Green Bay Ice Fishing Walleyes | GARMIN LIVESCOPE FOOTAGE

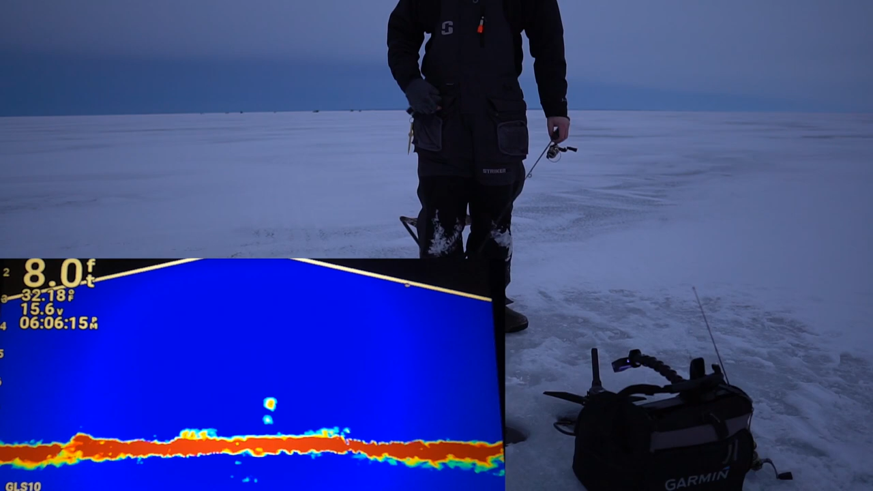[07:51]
On screen: depth 8.0 ft
Oh, I just had one eat when I was standing here.
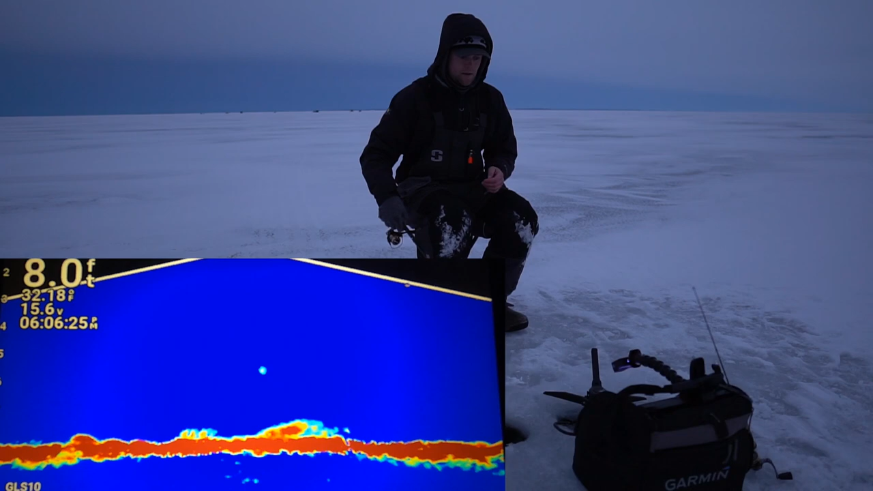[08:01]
On screen: depth 8.0 ft
He's on the bottom right now on me. Huge mark. Got it. No way.